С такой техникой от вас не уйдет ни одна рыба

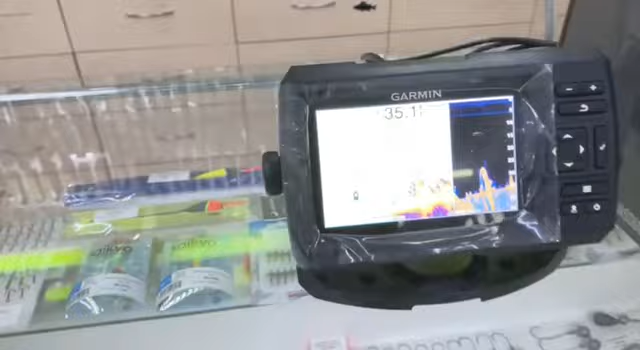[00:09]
Данный эхолот имеет дисплей диагональю 5 дюймов с разрешением, как у старших собратьев 800 на 480 пикселей.
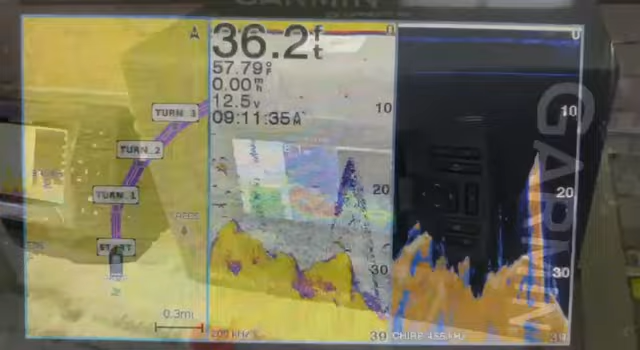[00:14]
On screen: depth 36.2 ft
Это дает возможность разделить дисплей на три части и одновременно вывести на экран карту и сонар,
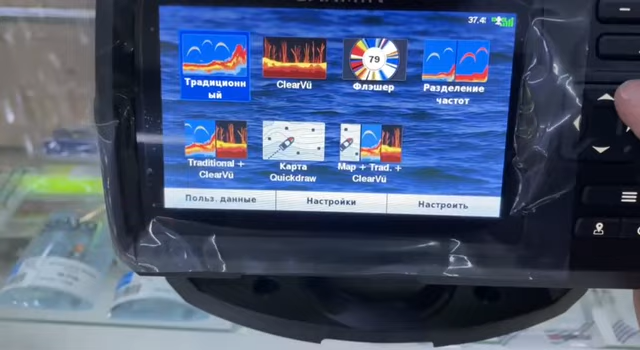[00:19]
и нижнее сканирование.
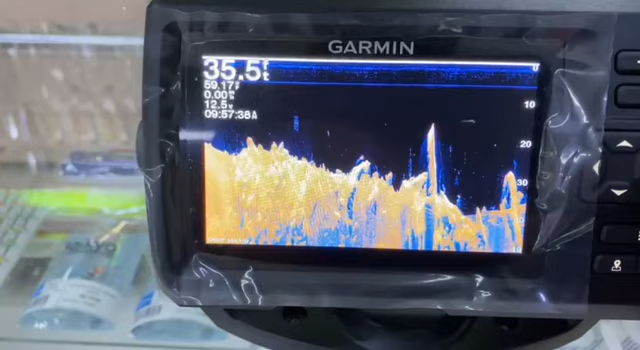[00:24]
On screen: depth 35.5 ft
Эхолот классический двухлучевой, то есть имеет два луча 45 и 15 градусов.
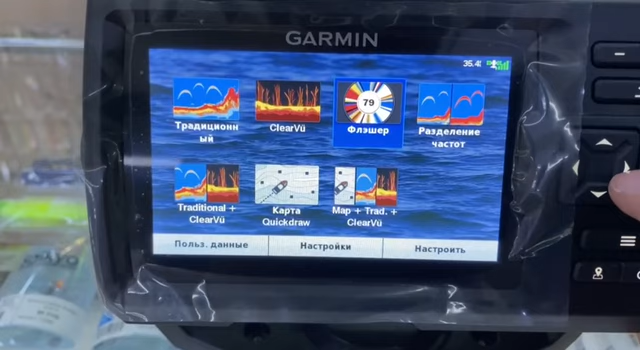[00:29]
Технология Chirp, есть 4 частоты 7.7, 200, 455 и 800 кГц.
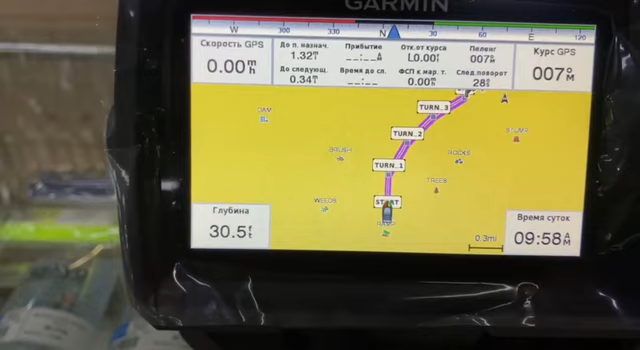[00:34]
GPS, отрисовка карт глубин в реальном времени, Quick Draw Controls, есть возможность ставить маршрутные точки и сохранять пройденный путь.
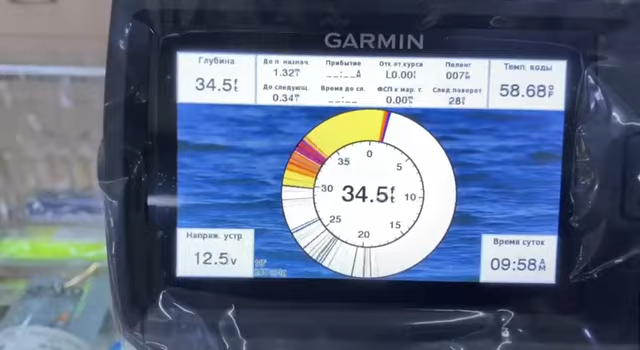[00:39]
On screen: depth 34.5 ft
Эхолот прост в эксплуатации и настройки даже неопытный пользователь сможет в нем разобраться.
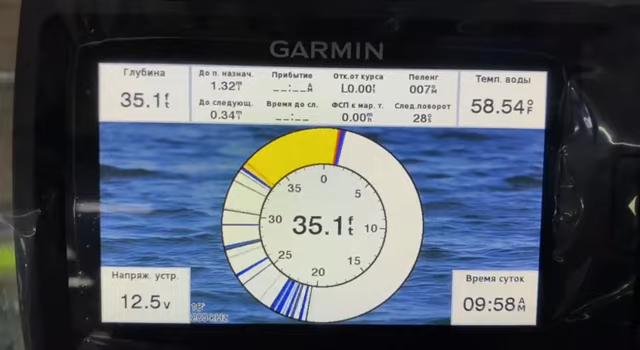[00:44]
On screen: depth 35.1 ft, water 58.54°F
Просматривайте скорость судна на экране рыбопоискового эхолота с помощью высокочувствительного GPS приемника.